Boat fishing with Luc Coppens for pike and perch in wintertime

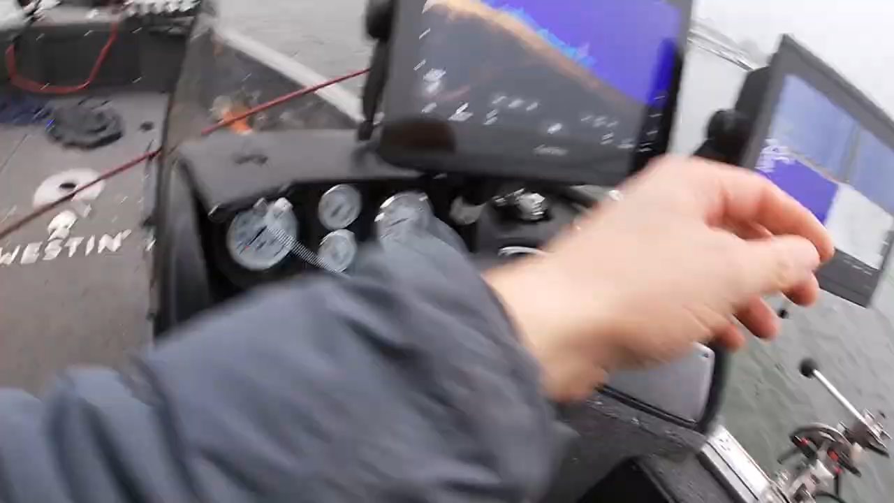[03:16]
Hey, maar ik zei het nog, hè. Ik zag die vis niet bewegen. Ik zei van, dat is een andere. Zie, want hier ligt die andere nog. Ik kan wel bevoelen dat die dieren gewist zijn, die van mij. Loop een paar putten. Ja, ja. Zeker.
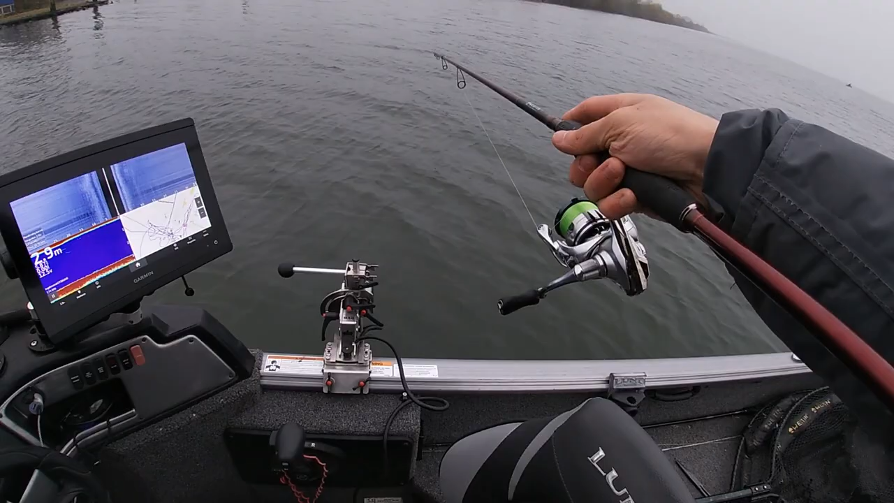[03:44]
Okay. Er ligt er nog een bij. Kijk eens. Twee. Ineens. Of zou dat die een ander zijn die erbij is gaan liggen? Die heeft gevolgd volgens mij, hè?